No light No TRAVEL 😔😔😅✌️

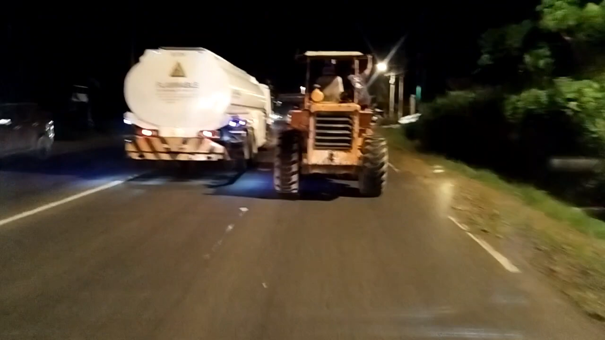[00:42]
Mga kapag sa money truck, ulit pa ko yan, mura na may sariling kampanya niya ni nga mong isundan. Mga isuga, no, may kiniputan ko ni nagkumboy sa mga nasa likod,